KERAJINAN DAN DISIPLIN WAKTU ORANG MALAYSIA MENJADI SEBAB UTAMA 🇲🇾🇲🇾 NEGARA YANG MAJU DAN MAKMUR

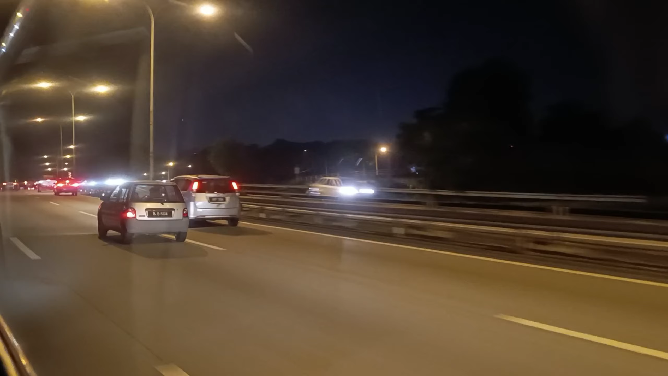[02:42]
Sudah pastilah yang di belakang ini adalah orang-orang Malaysia. Tidak mungkin pagi-pagi putar macam ini bawa kereta cantik, bawa kereta mewah macam ini adalah warga asing. Sudah pasti bukan. Sebab kalau warga asing yang bekerja di sini, kebanyakan majikan yang menyediakan bas pekerja ataupun wen pekerja. Jadi, saya rasa sudah pasti ini adalah warga Malaysia, orang-orang Malaysia. Dan,
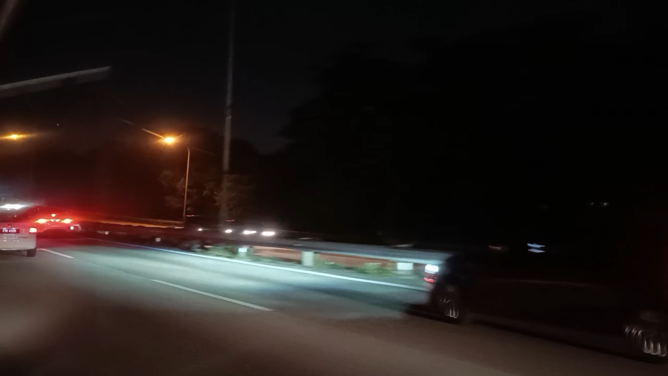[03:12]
saya yakin inilah penyebab utama Malaysia sangat maju, Malaysia sangat berkembang. Karena, adalah dari dasarnya. Dasarnya ialah warganya
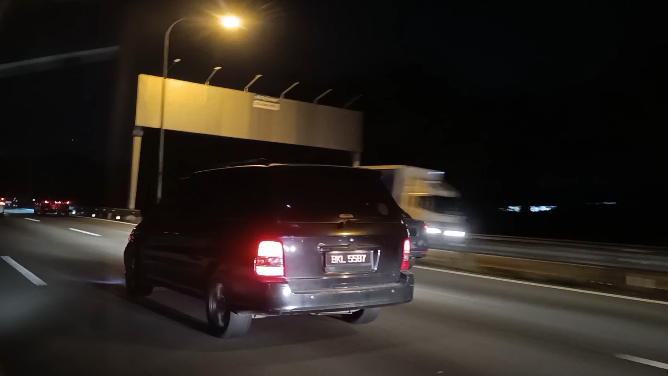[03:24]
atau orang-orang Malaysia di sini sangat-sangat rajin. Nah, guys, kita nampak langit masih gelap. Tetapi, kita nampak kereta yang berlalu-lalang kiri-kanan menuju ke tempat masing-masing. Ini, ini tandanya orang Malaysia ini rajin-rajin dan disipin waktu. Kalau dipikir nih, guys, langit gelap macam ini belum masuk waktu subuh tau. Belum masuk waktu solat subuh.
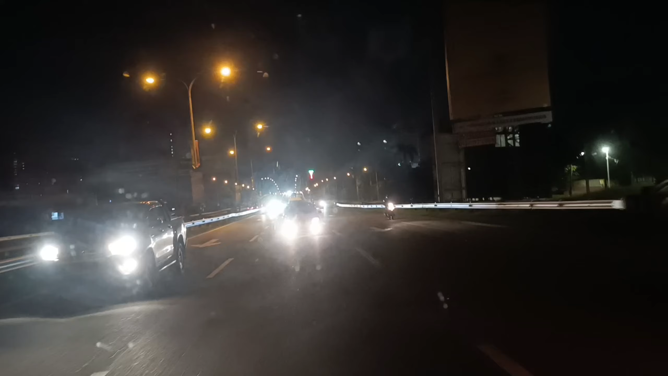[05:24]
Inilah salah satu amalan atau sikap atau prinsip orang Malaysia yang kita kena contohi, guys. Nah, bukan saja ya, kita nampak baru lalu moto, moto sudah sejuk sangat, mereka sudah bergerak meninggalkan rumah masing-masing. Suhu atau udara sekarang ini memang sangat-sangat sejuk lah,
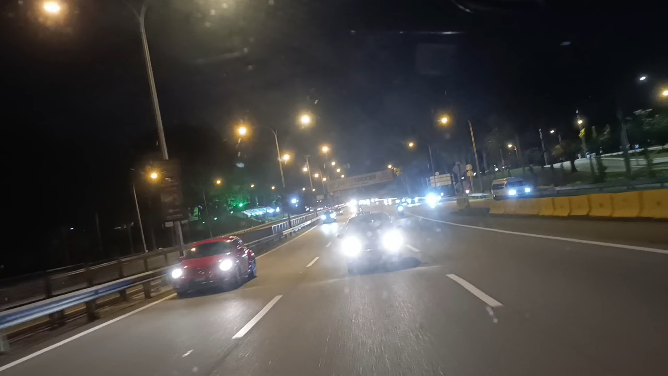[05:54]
di mana waktu belum masuk lagi suhu, guys, memang sangat-sangat sejuk lah. Tapi mereka tidak pandang sama itu, mereka segera juga bergerak menuju ke tempat masing-masing. Karena apa, dia atau orang Malaysia di sini, guys,